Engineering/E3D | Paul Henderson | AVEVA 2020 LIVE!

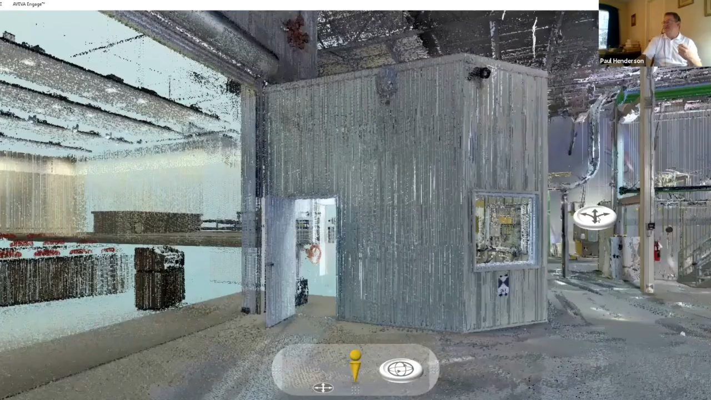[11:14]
But there's our laser scan. And of course, in our laser scan, we actually have some 3D modeling in here as well. You can double click on that and actually pull the information as well if you need be. We can take snapshots of certain areas, save it. If we wanted to email it later, we have a new collection right here that we can use.